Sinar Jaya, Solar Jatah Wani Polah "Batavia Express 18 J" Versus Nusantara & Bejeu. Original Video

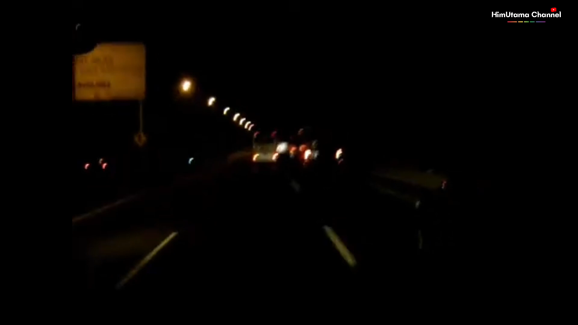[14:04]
ini kisaran jam 3 pagi ya di tol tikampek arah Jakarta Nah kalau jam segini bis-bis malam nggak terlalu belingsatan ya
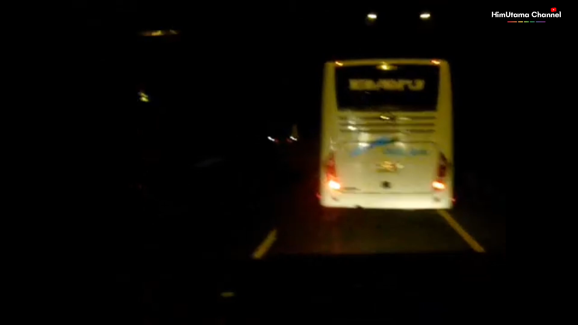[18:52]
beju seset kiri karena tim puter balik depan kita ada dedijaya nukleus